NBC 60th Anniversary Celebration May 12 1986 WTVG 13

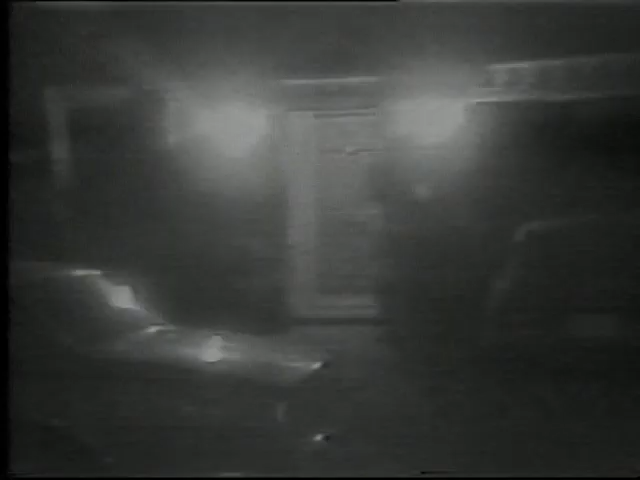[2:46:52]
These pictures are made by NBC News with a special night lens. Sources say that more than 100 FBI agents today confronted the targets of Operation Abscam.